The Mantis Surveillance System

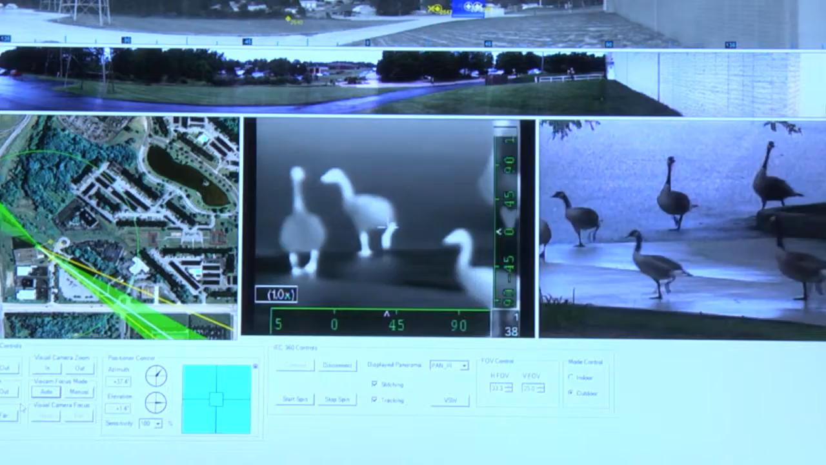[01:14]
While they're assessing a target and looking at it, determining what it is, the Manta's camera is still spinning and giving them an updated image once a second.